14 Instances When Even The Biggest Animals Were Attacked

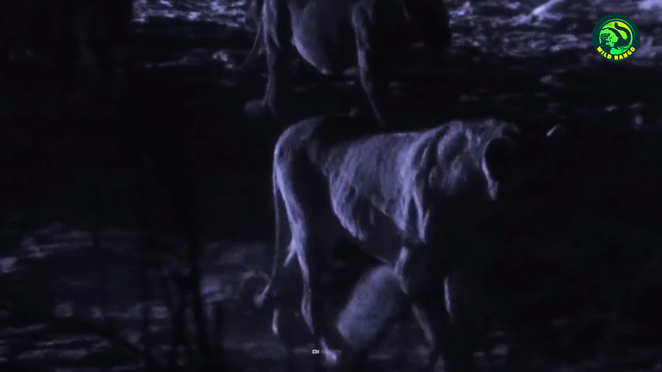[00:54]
desperate measures the lions are thinking of attacking the elephant calves but reaching them is very risky
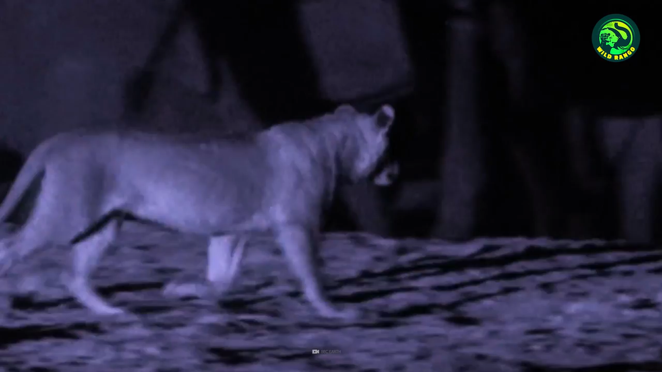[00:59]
as the adults are cautiously guarding them the only way to prevail in this case is for the lions
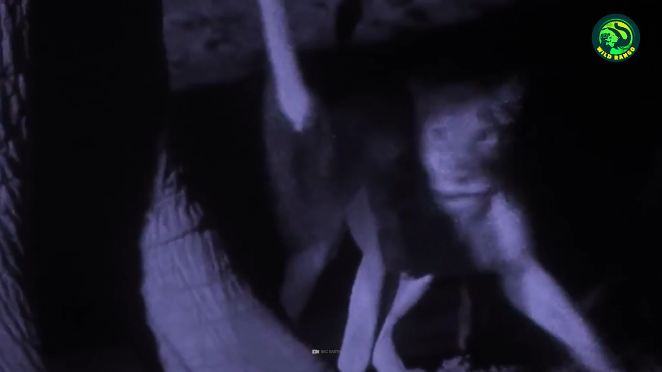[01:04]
to isolate one of the young elephants from its herd and that's exactly what they set out to do the
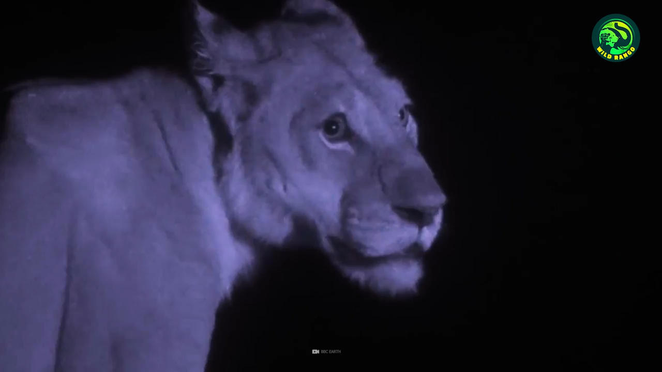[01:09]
lion's plan works brilliantly and the pride is able to attack and take down the calf
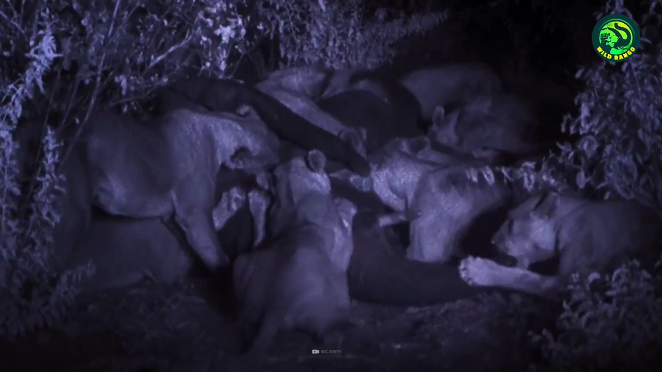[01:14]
after some serious struggle number 13 killer whale attacks